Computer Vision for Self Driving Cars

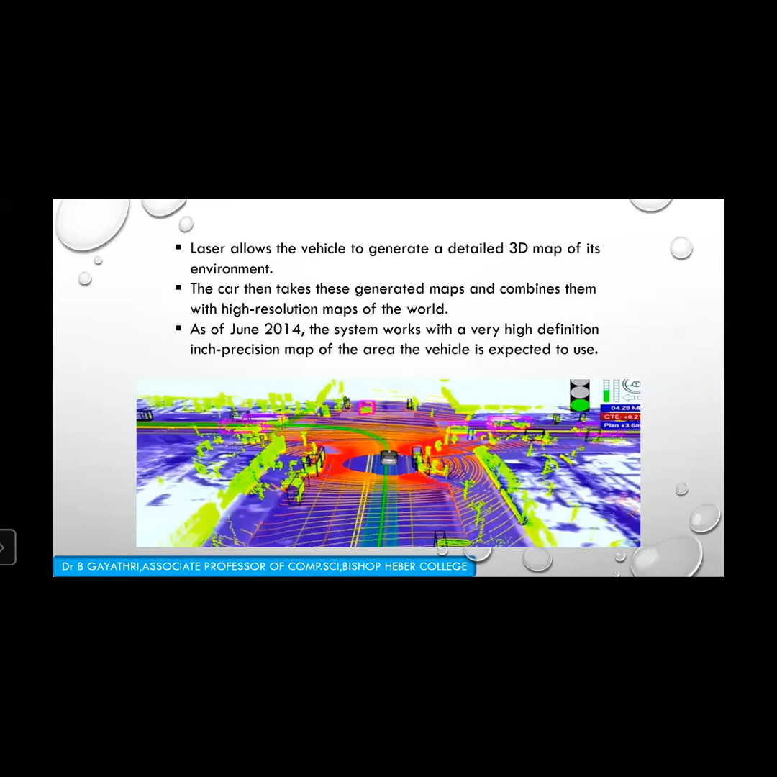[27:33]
So as of June 2014, the system works with a very high-definition inch-Christian map of the area where the vehicle is expected to use. So what is it actually? It is the first truly driverless electric car prototype built by Google to test the next stage of its 5-year-old self-driving car project.